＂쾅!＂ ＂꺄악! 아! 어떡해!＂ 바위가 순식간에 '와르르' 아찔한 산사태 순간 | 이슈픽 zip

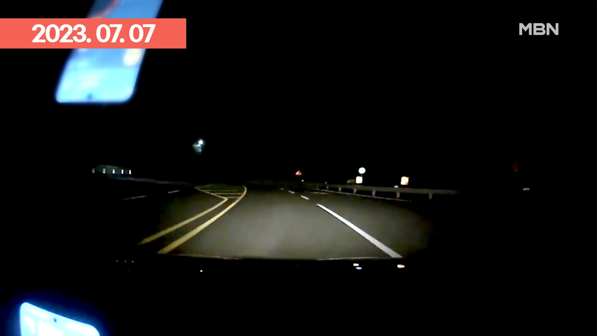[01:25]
달리던 택시 앞에 뿌연 먼지가 일더니 바위와 토사가 쏟아집니다.
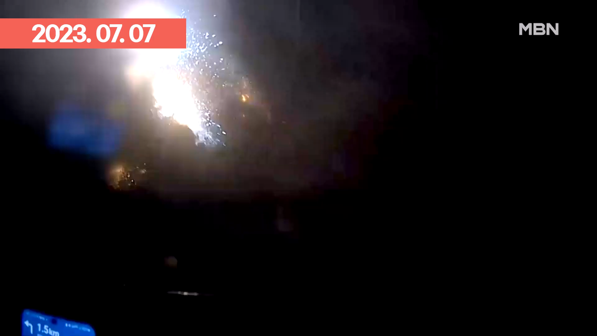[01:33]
불꽃이 튀면서 성동까지 번쩍입니다. 충격이 얼마나 컸던지 승객은 몸이 크게 흔들리고 운전기사도 논란 기색이 역력합니다.